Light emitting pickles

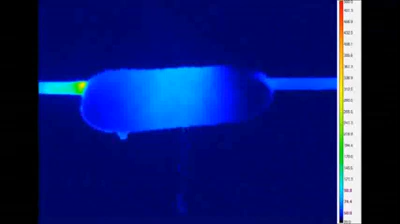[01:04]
of electrodes during the experiment using IR imaging Based on all experimental results,